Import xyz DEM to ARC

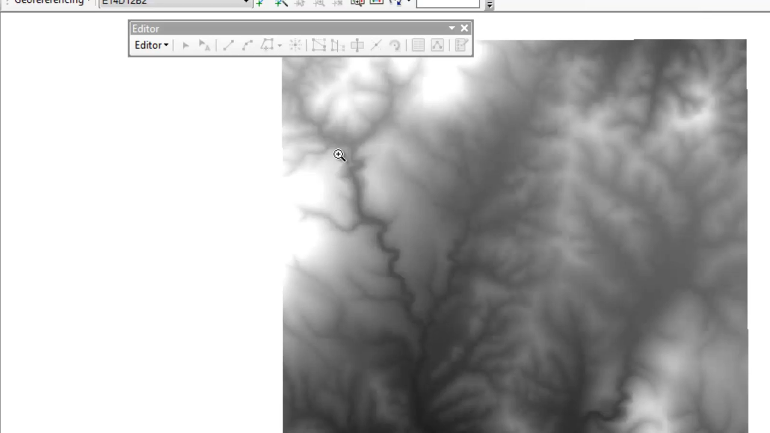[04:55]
And so here then, from here you could convert this, make a hill shade and so forth.